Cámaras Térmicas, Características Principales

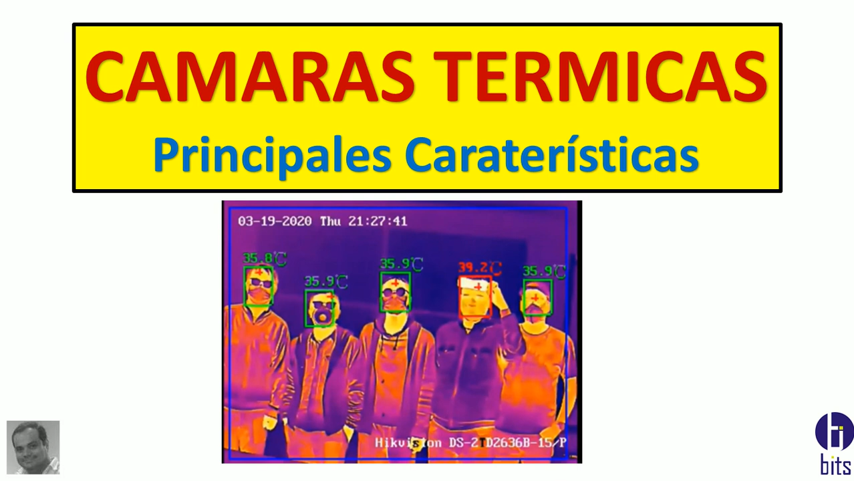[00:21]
adquirir o al comprar unas cámaras térmicas, las tarmas térmicas que son las que me van a permitir detectar o identificar la temperatura de las personas. Normalmente se los puede utilizar en todo tipo de negocio o de empresa que tenga afluencia de personas para saber o poder identificar la persona que puede estar con alta temperatura.
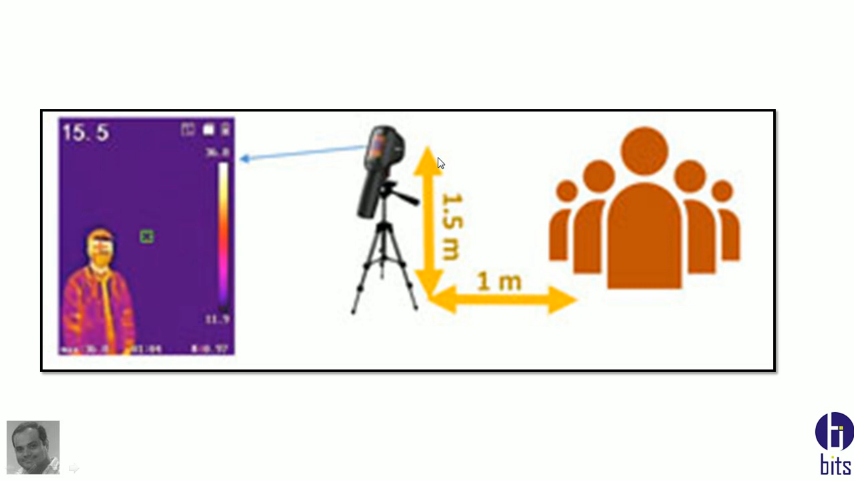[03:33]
Esto viene a ser la distancia de altura, debe de tener para que te capte bien un metro cincuenta y de largo o de forma horizontal un metro. El precio aproximado del tripod de marca HiVision tiene un costo de